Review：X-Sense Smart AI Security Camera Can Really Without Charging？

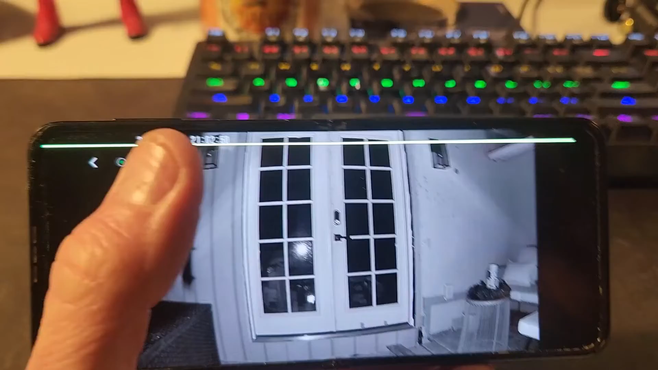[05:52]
And I just want to state, if you see this green line, it's because my phone's broken. That's why you see a line on the camera there that does not happen if your phone is not broken like mine. Anyway, we're looking at a complete dark shot right here.
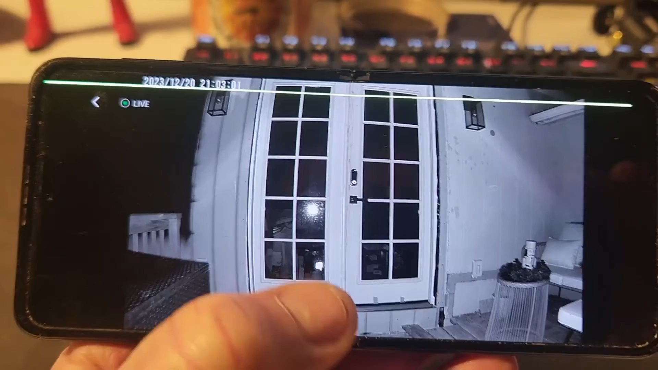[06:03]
We got the night vision light that's kind of reflecting off my front door. That's what you see where my thumb is. As you can see here, you can see everything beautifully. And you can also zoom in. You go ahead and double tap.
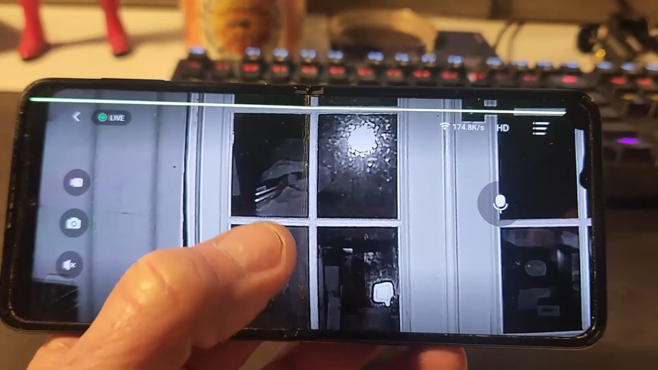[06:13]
I can't really do it with one hand, but you can pinch it to zoom in and out. As you can see my wicker thing over here, my table, my Christmas decorations. Very, very nice.
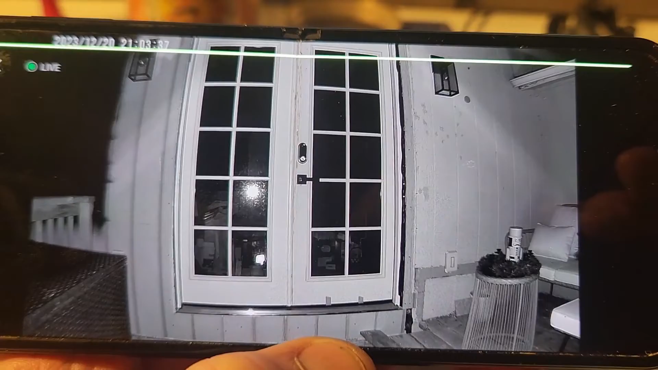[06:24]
Great night vision as well. Let's look and see what happens when I turn on the white light with night vision as we can see it there.
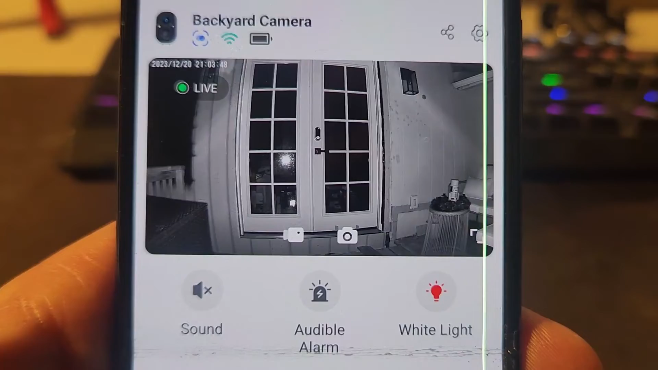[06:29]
So did you see that? It went from kind of a black and white to